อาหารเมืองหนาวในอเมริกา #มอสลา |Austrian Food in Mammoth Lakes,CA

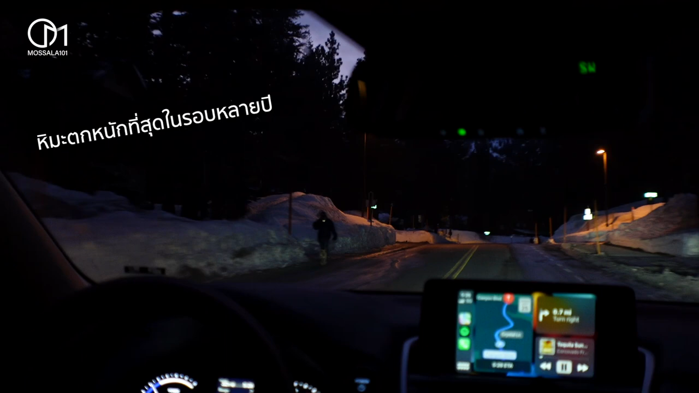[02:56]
สูงมากใช่ เพราะว่าตกหนับที่สุดในรอบหลายปีเลยนะอ๋อ หรอ ที่แม่หมันไหมนะใช่ ก่อนหน้านี้ตอนแรกคิดว่าไอ้สูงๆ เป็นเพราะเข้าเกตถนนแล้วก็ไปปกข้างๆ